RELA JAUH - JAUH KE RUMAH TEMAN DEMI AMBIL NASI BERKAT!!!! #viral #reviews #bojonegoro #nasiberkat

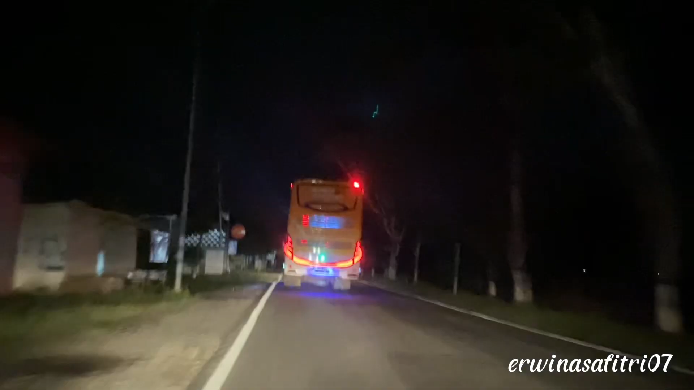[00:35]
Ini tumben ada bis besar lewat sini.
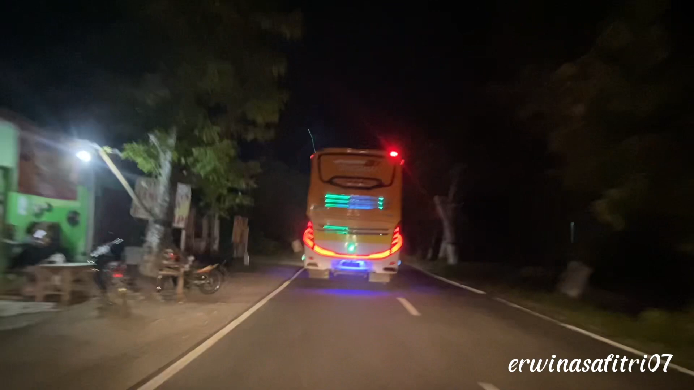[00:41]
Biasanya jarang banget ada bis besar gini lewat sini.
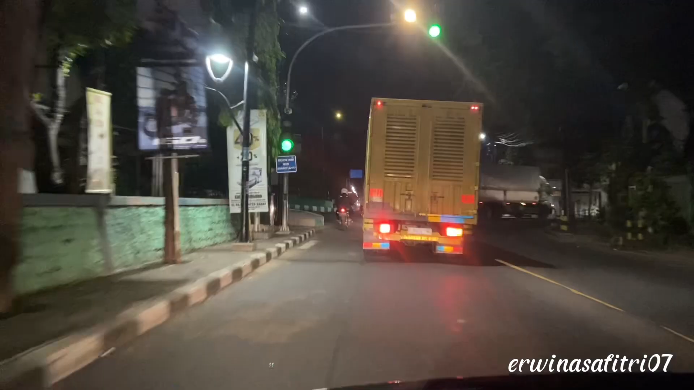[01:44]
Ini mau ngelewatin jembatan Sastro Triloka. Soalnya rumahnya terucuk.
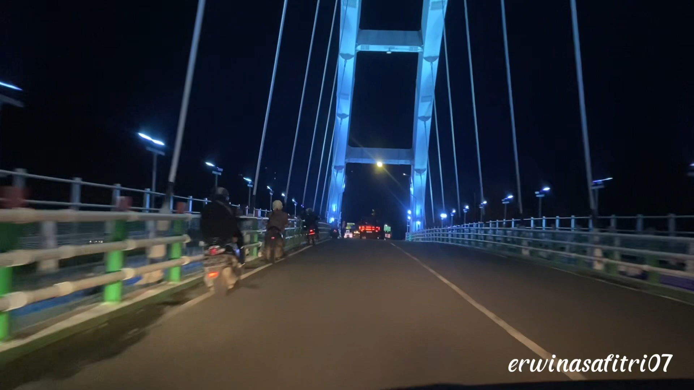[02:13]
Ini pinggir-pinggir ini banyak yang jualan jajan, ada pentol, sempol, dan banyak lainnya deh.
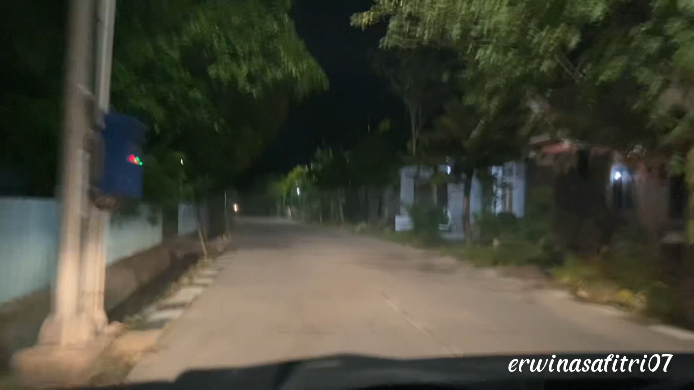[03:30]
Mana ya? Gak kelihatan kalau malam gini. Oh, ini ada orang habis hajatan, dapat berkat nih. Ini belok ke gangnya.
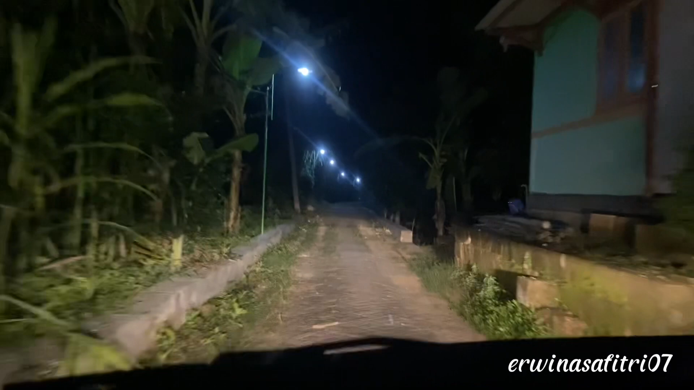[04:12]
Nih, di sini kita lewat greng atau pohon bambu. Ini dulu kebanjiran loh, pas banjir besar Bojonegoro hampir tenggelam itu. Ini masuk bawah greng.
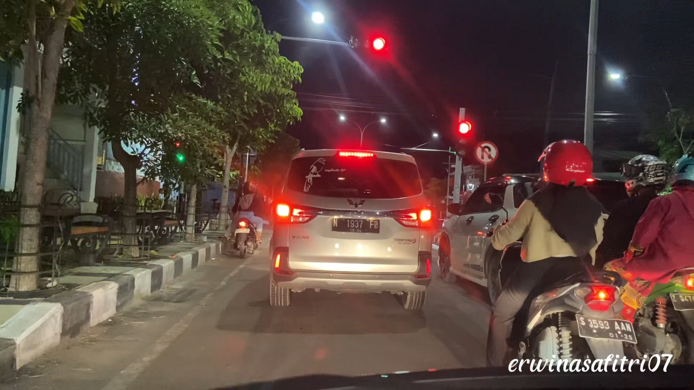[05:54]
Ini mau ke es teh Indonesia yang Mastrip. Jalan Mastrip. Susah amat ngomongnya. Ramai terus jalan sini tuh,
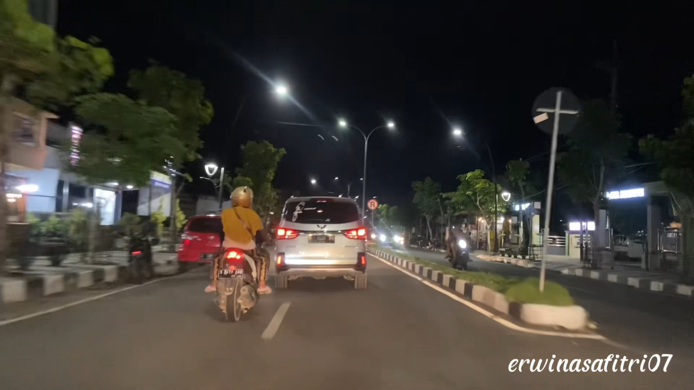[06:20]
banyak orang jualan makanan gitu. Kalau depan sana itu kata orang sini Malioboro-nya.
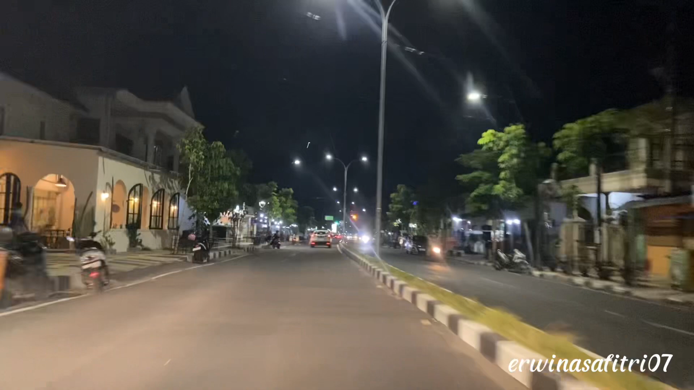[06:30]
Kayak Malioboro gitu loh. Ada dokar. Tahu enggak dokar itu apa? Kalau bahasa Indonesia itu dilemat. Nih, tuh ada Hotel Aston.
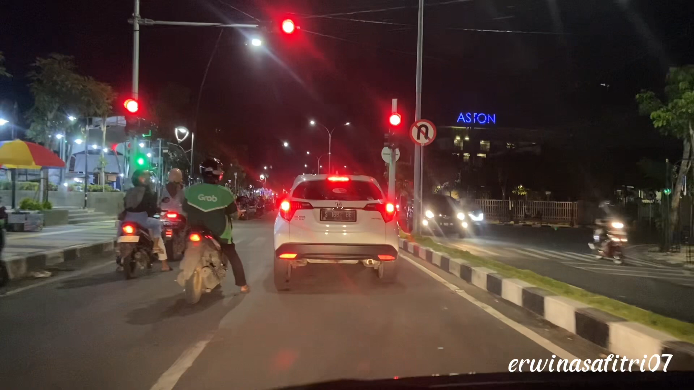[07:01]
Biasanya orang-orang foto di dekat lampu merah itu view-nya Hotel Aston. Ini ramenya itu sampai ujung sana.
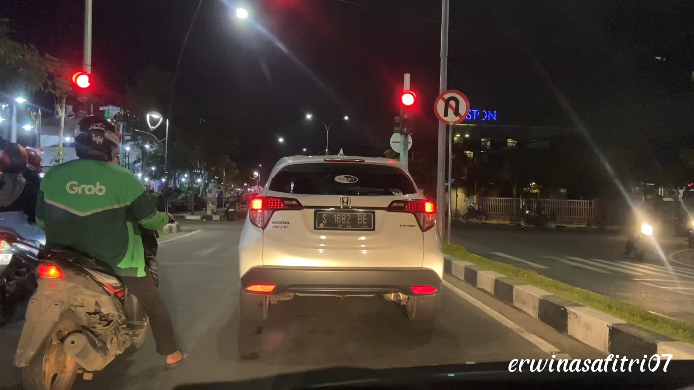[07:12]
Depan sana itu mesti rame dan banyak orang jual makanan. Biasanya yang kesini tuh banyak anak-anak gitu.
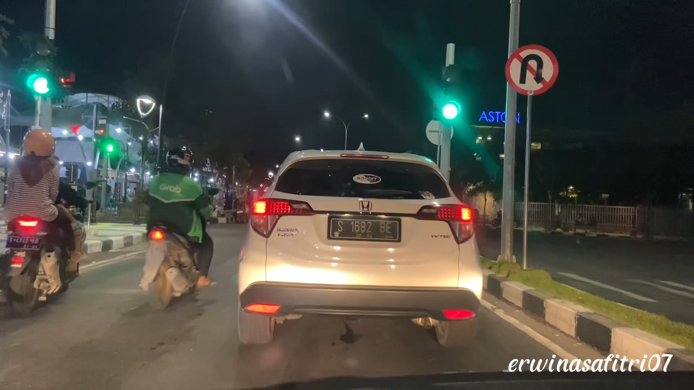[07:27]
Ini tapi belok soalnya mau beli es teh. Ini jalan Mastripnya.